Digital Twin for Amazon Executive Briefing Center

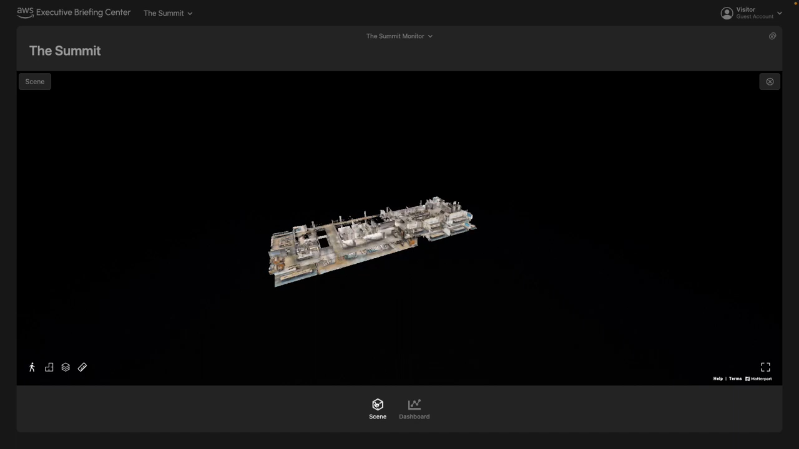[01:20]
They've developed technology that creates an accurate digital representation of the physical space.
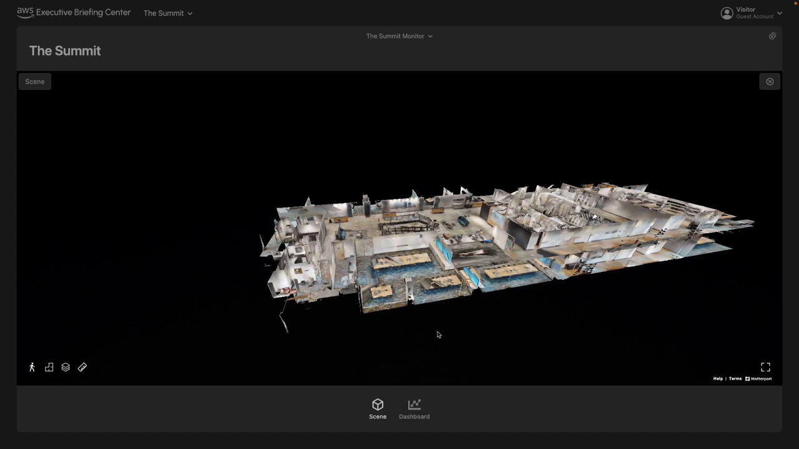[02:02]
We can then look from a top-level view to floor plans, where we're looking at a specific floor that we want to select.